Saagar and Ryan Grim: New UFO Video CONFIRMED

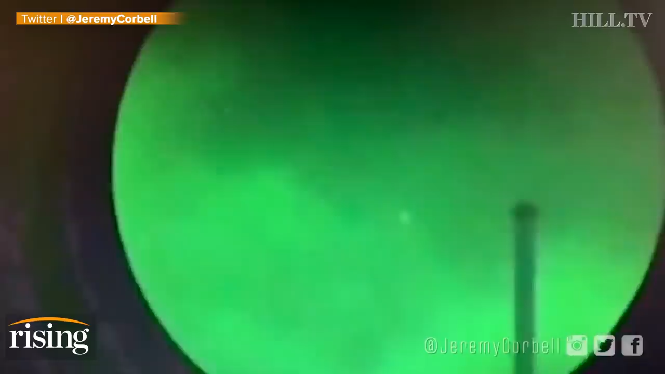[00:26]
This video shows three triangle-shaped UFOs which were filmed from the deck of a U.S.